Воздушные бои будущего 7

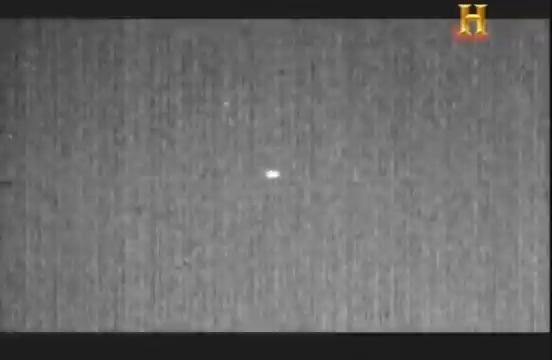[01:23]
Upon impact, an explosion. The gathering vapor cloud indicated the mission was successful.
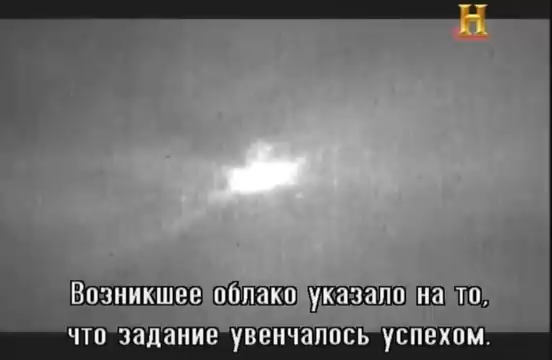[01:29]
This test was performed in response to a similar feat by the Chinese in 2007.